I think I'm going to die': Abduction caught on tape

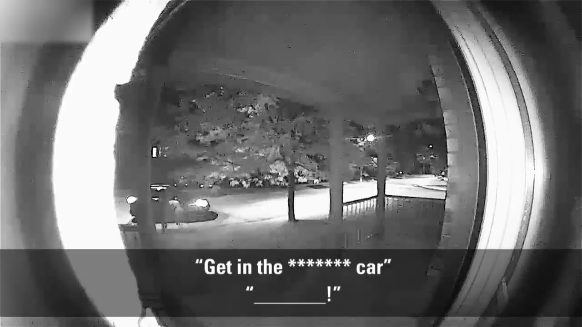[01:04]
I'm going to kill you. You want to kill me? So, as you can hear in that video, he's threatening to kill her. She's clearly fearing for her life, Heather, and this video was provided to police by the homeowner, but according to police, there doesn't appear to be any connection between the homeowner and the homeowner.
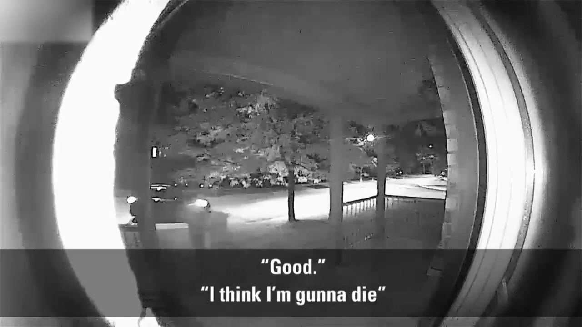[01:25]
And these two people, and now police are appealing to other people in this neighborhood for help to identify both the victim and the suspect.
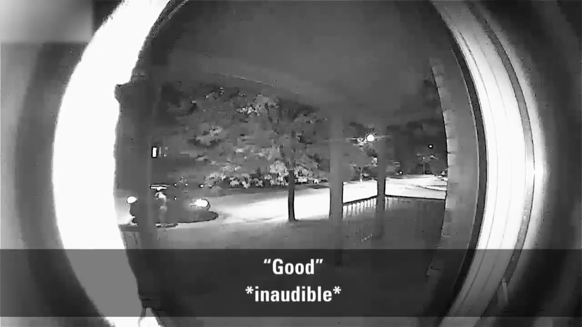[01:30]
So, people who may have home security footage, police asking them to take a look at it. Also, drivers who may have been in the neighborhood at the time, if they have dash cam video, to take a look at it.
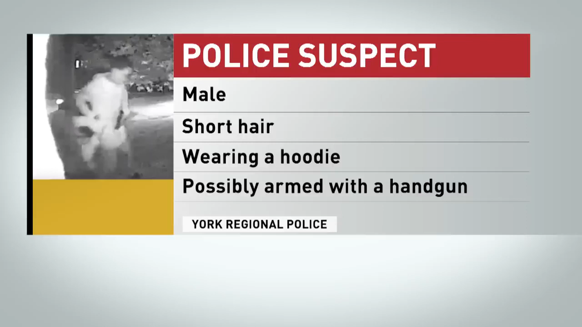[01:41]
They're trying to identify the woman. Heather, we don't have her name or any updated information from police as to her whereabouts or her safety, if they've found her, if she's been reported missing by anyone.
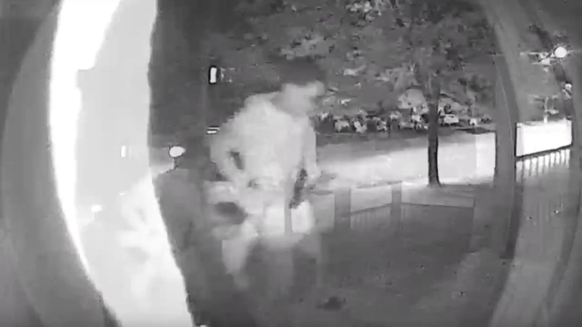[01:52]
So, really not a lot of information about her or the suspect. The police did put out a brief description of the suspect.
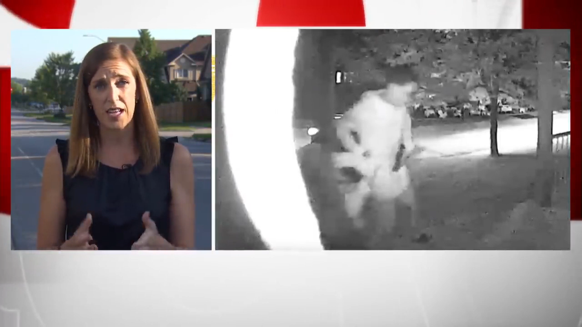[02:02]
Let's take a look at that. There's not much to it, really. Police are saying he's a male wearing a hoodie with short hair and appears to be carrying a handgun in that video. So, they are warning people that he might be armed. I can tell you in this neighborhood, we've been talking to people this morning about what happened here yesterday. Some people saying it's very scary. I just showed the video to a woman who was out walking her dog and she was very disturbed by it to know that this happened in this neighborhood. She says it's very quiet around here.